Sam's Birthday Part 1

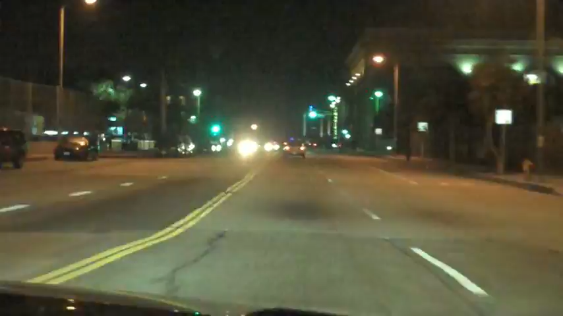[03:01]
Look at this. It's insane. Cooks. They're not called YOLO. They go this way. Fixie YOLO cooks.
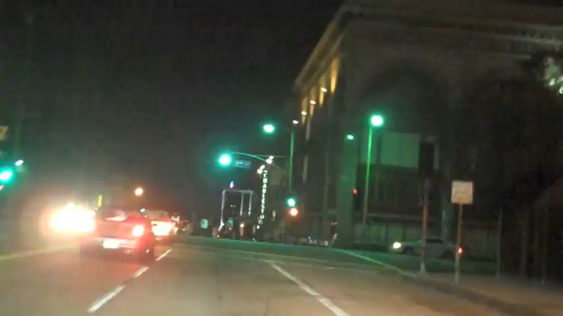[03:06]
Oh my gosh. Look at that. Look at that. Look at that. Wow. Look at that.
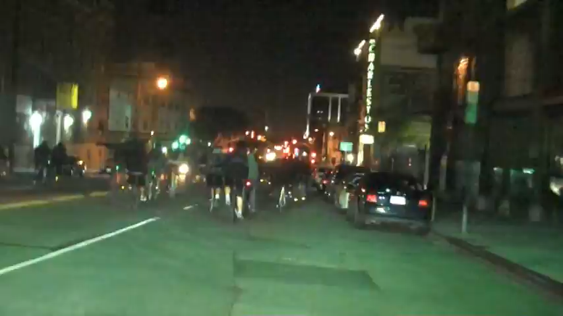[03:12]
They're just taking over the streets. Look. Hey, honk. Honk at him.